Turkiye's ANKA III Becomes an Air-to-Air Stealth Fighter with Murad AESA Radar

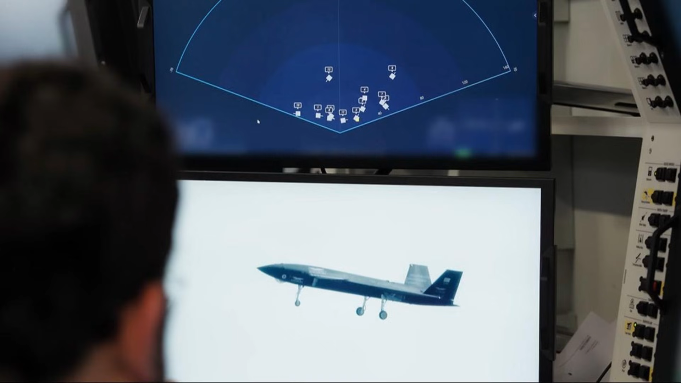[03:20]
This is the kind of flexibility once limited to top-tier manned fighters, now being pushed decisively into the unmanned domain. Aselsan lists a broad range of air-to-air capabilities, including beyond visual range missile guidance, all aspect and high aspect search and tracking,
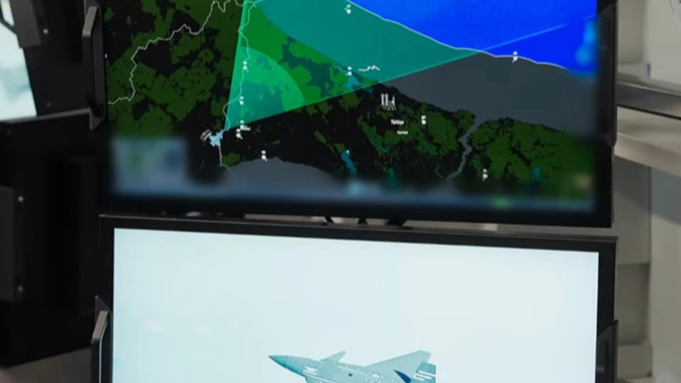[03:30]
multiple and agile target tracking, helicopter detection, and weather modes. On the air-to-ground side, the radar supports high-resolution strip map and spotlight SAR,
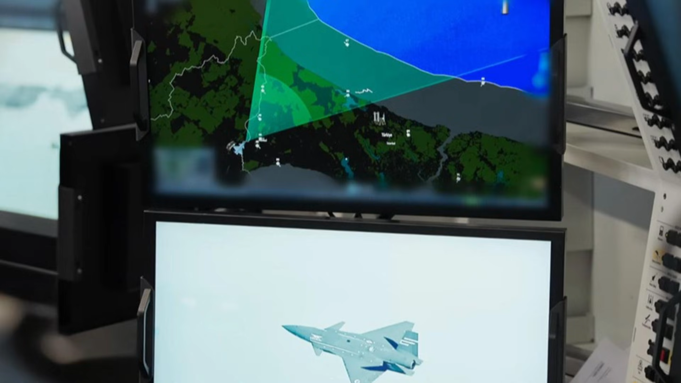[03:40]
ground moving target indication and tracking, precision ground mapping, fixed target tracking, and accurate air-to-ground ranging.